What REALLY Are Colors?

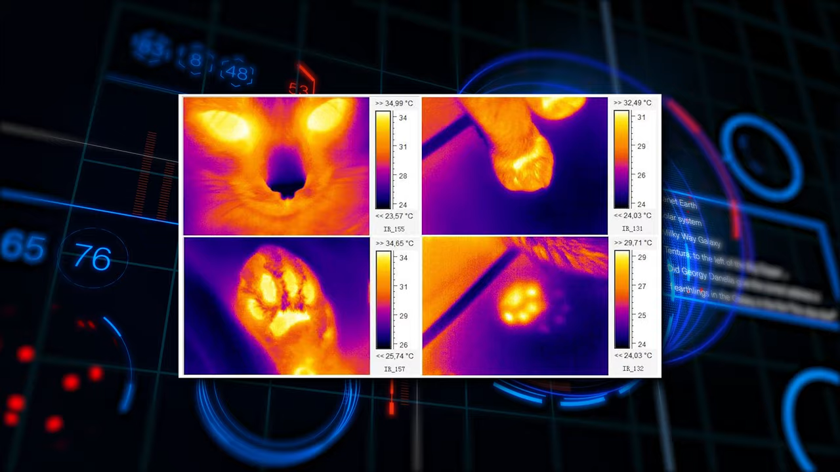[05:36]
Infrared can be used to detect people even when there's no light outside. Hey!